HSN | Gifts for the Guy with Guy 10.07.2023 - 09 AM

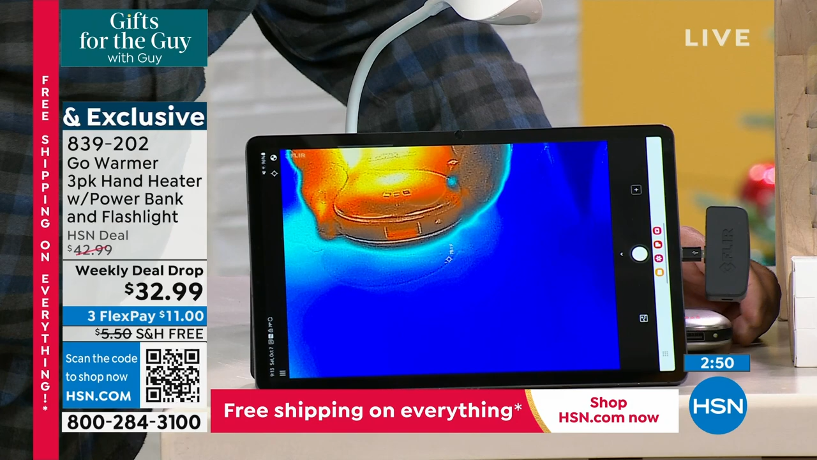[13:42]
I'm going to hold this for 2 seconds, and I'm going to get it to the high setting, and I want you to see if I move that in a little bit more into Perfect. The camera, just like that. Now, notice everything around this is cold, okay? But that right now, I just turned it back on. It's approaching 90 degrees already in just a couple of seconds. That's actually, there's a little time. Oh my gosh, look at my hand. But how good does that feel? I have a cold hand right now. Yeah. Watch. Look at that. Look at my fingers. Look at that. That's a great demonstration right there. Wow. You owe me for that one, Lou. I do owe you for that one.
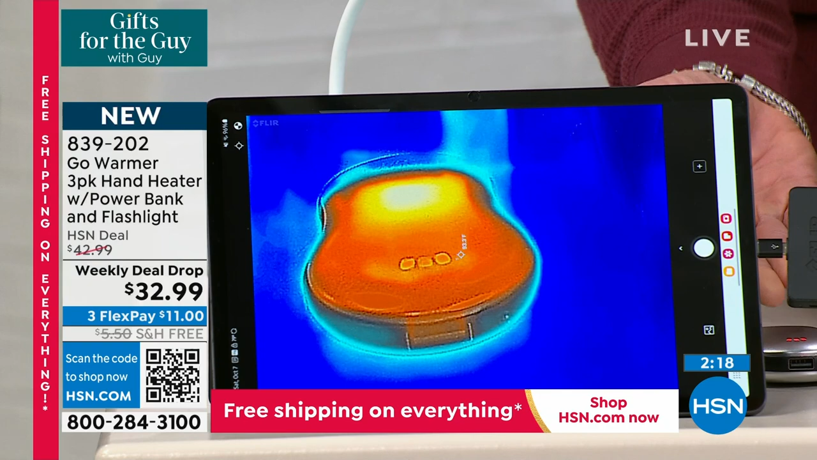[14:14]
Look at my fingers. Look at that. Look at that circulation coming back. Oh, my gosh. Are my hands cold? Let me see. Yeah, look at us. Oh, yeah. My fingertips are cold, but if I put them on here for a couple seconds, wow.
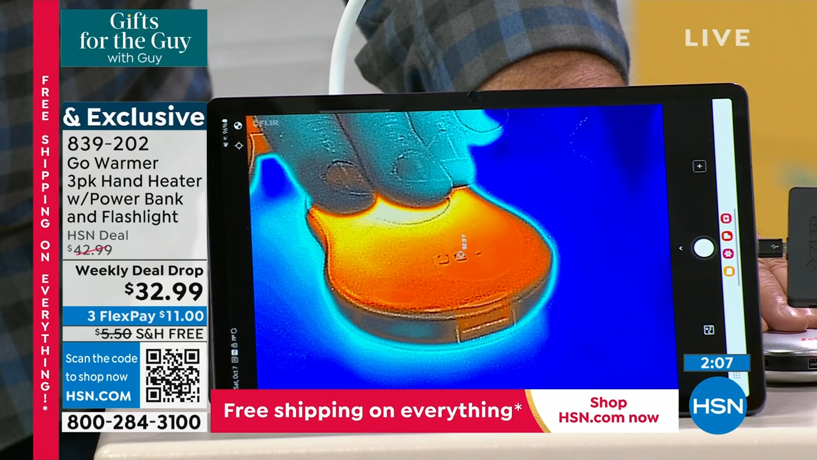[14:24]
And you know what? You can actually see it coming through my fingernail, too. Like look the at heat that. The heat coming through Flip there. Flip it over. Look at that. Now, nobody likes to be cold. That's amazing. You know, I often said, you know, it's like, being cold, you can't enjoy anything when you're cold, right? No, you're miserable.